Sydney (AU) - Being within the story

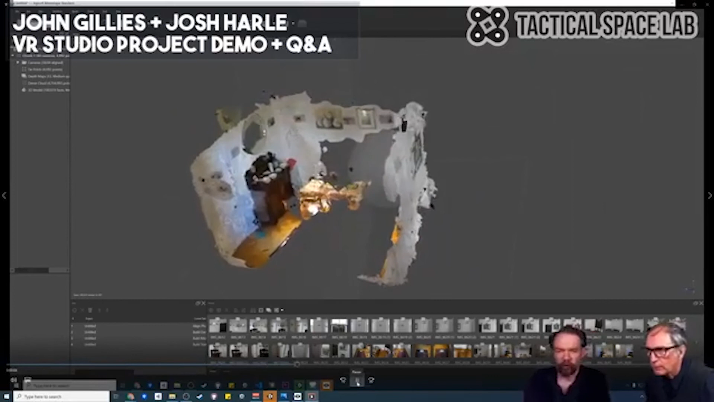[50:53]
Um, but I'll just show you, so this is our reconstruction of the space that she was in. A lot of these sections of white wall, it doesn't get just cause there's not very much points that it can, can figure the world out with. Um, but got a fair, fair number of reference points that it's, um, figured out within that space. Some things work better than others. And then, um, it looks like a VUIA painting.
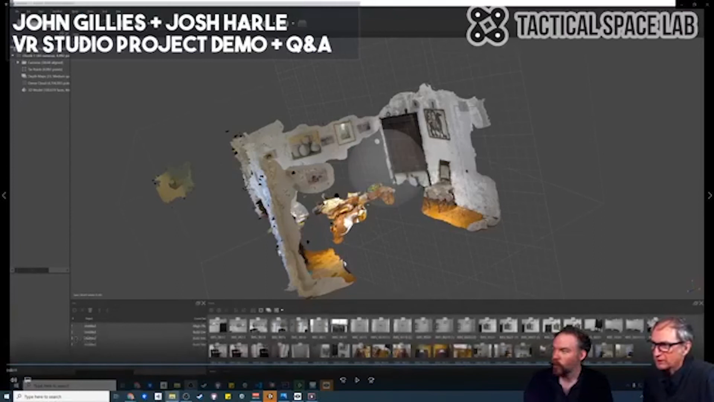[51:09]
And then, um, this is the one, okay, this is another reconstruction, a little bit more details.
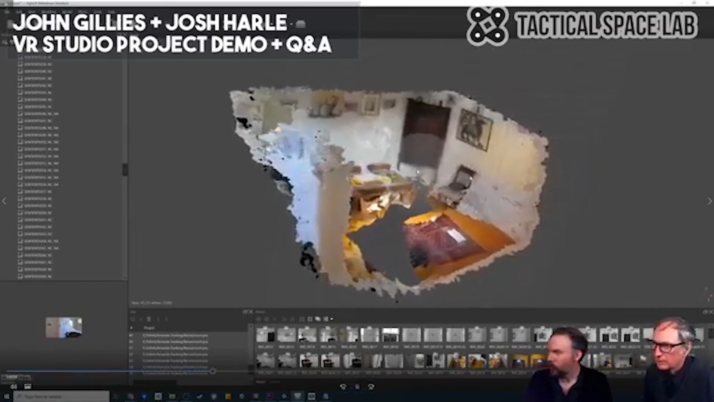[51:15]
And then here's the turning on the camera points. This is an initial test.